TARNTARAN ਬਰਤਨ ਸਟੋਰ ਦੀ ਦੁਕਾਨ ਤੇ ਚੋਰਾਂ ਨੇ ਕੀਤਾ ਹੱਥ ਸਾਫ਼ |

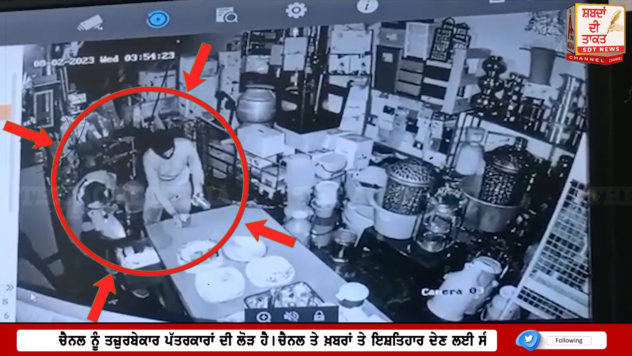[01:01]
ਬਰਤਨ ਸਟੋਰ ਦੀ ਦੁਕਾਨ ਨੂੰ ਚੋਰਾਂ ਨੇ ਬਣਾਇਆ ਨਿਸ਼ਾਨਾ, ਨਗਦੀ ਅਤੇ ਕੀਮਤੀ ਸਮਾਨ ਲੈ ਕੇ ਚੋਰ ਹੋਏ ਫਰਾਰ, ਘਟਨਾ ਸੀਸੀਟੀਵੀ ਕੈਮਰੇ 'ਚ ਹੋਈ ਕੈਦ।